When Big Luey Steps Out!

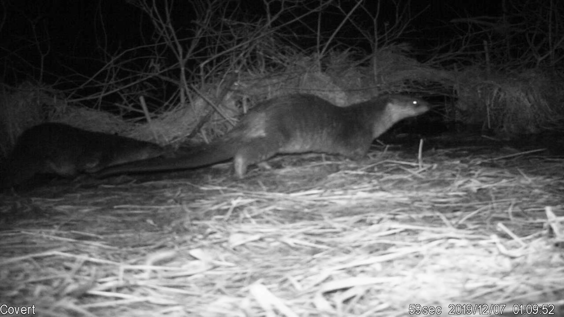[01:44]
I used to have a lot of catfish in this pond, and my kids and I were wondering why we can't catch them anymore. Well, I think I found the problem. The river otter is also one of the few species that like to hunt for fun. They don't always eat everything they catch.